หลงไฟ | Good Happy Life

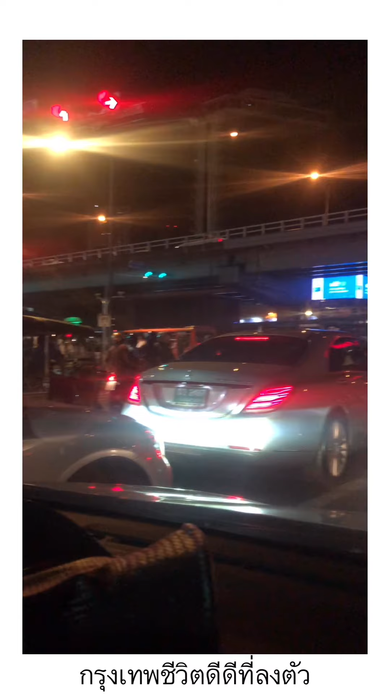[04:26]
รถติดมากเลยแยก 4 ลมตอนนี้นะคะ